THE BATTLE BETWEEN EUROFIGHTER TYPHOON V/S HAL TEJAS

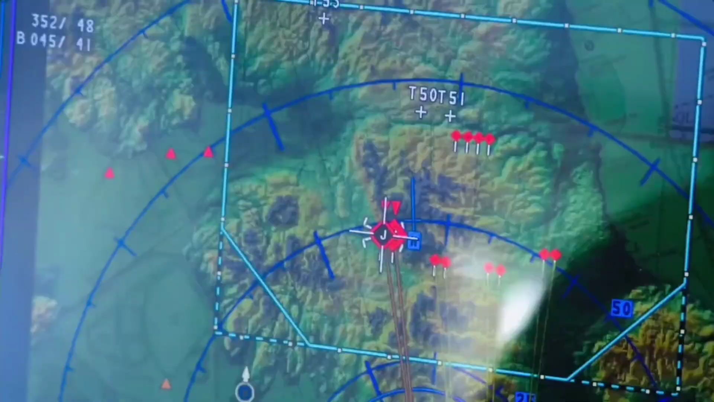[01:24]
The Typhoon is equipped with advanced radar, avionics, and weapons systems.